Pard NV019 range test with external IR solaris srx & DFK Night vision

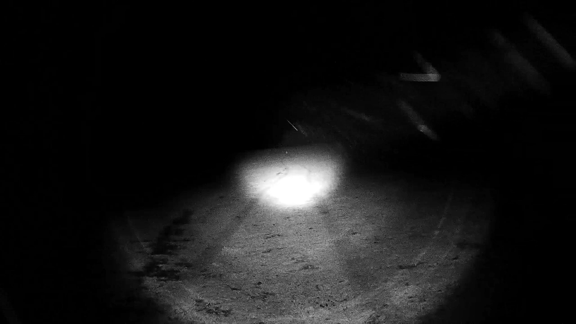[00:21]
That target out there, that's at 150 meters.
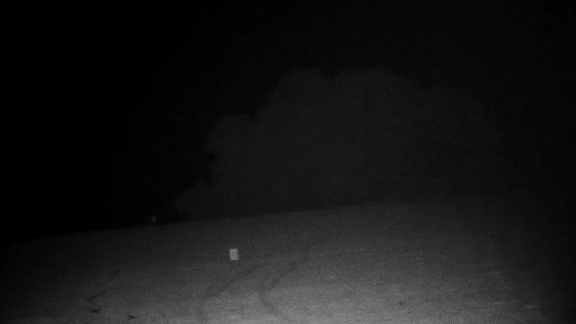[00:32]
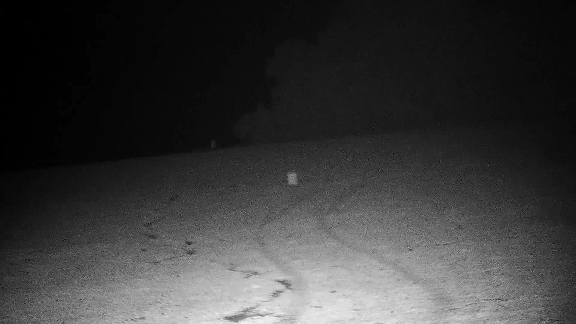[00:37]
That's at 150, the one up the back there is 300.
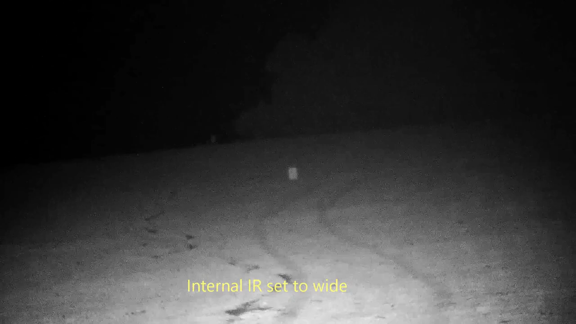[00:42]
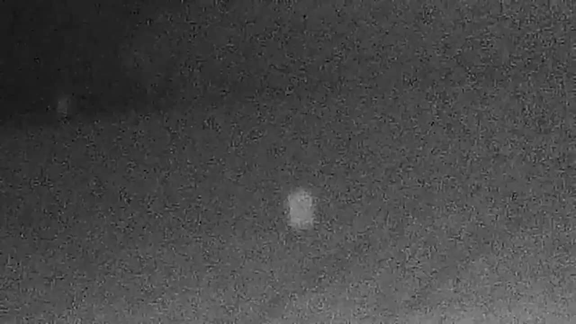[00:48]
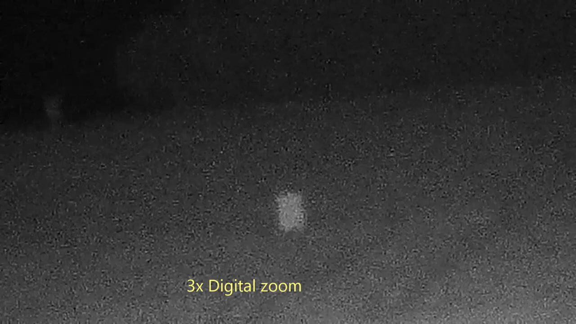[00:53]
You can just make out the dot on it. You could quite easily use this 250. This is just a normal iron.
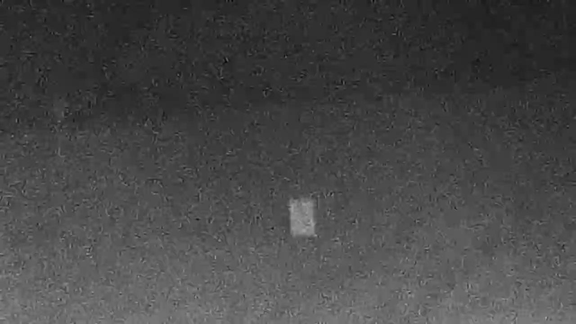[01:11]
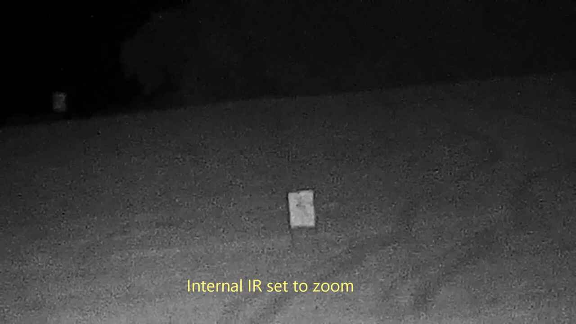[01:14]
That's a Zendim, that's a bit of a difference. Obviously out the back there you could see the 300 meter one. Not too well though, nothing expected. I'll just grab one of the external emitters.
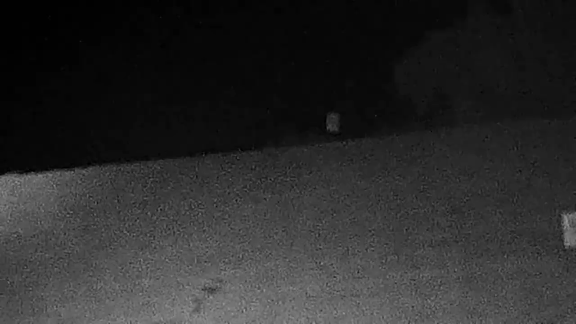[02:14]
This is a bit of Solaris. So if you could connect an external IR to one of these it would be quite handy. I don't see the other way.
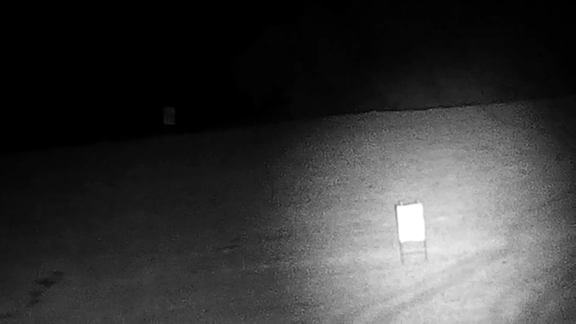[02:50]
I don't know how much you made is it? That's easy. What a cliff. Very touchy-typey. A little bit the other way. I'm not sure how far those trees are.
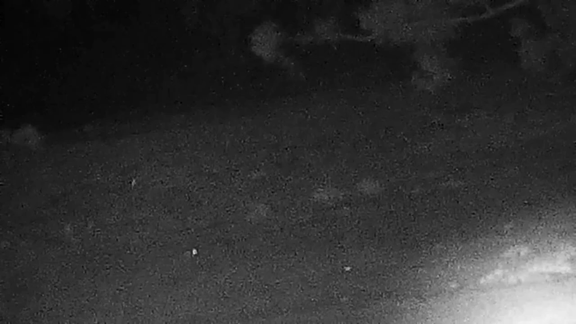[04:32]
There's a buggy down there, and a couple. Might have to ventilate those little fellas.
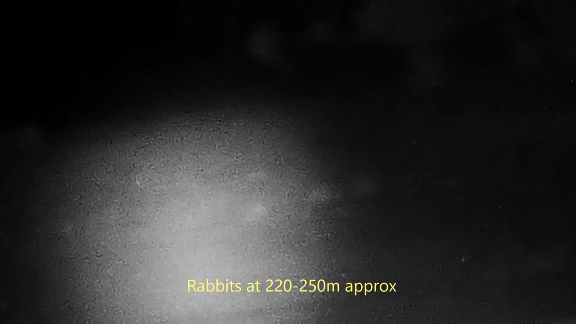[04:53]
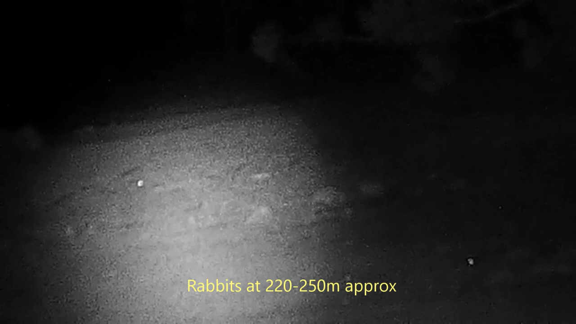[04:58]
There's a buggy down there. That's a Solaris. Just recently got a DFK as well.
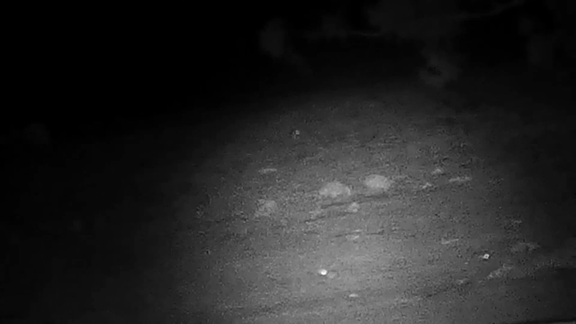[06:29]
down there. There's a buggy down there. There's a buggy down there.